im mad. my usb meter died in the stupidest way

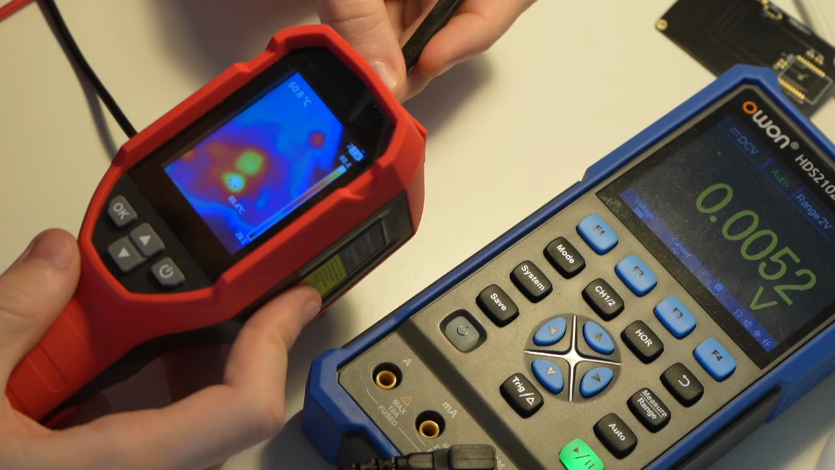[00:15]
It's also overheating when we try to feed some power into it.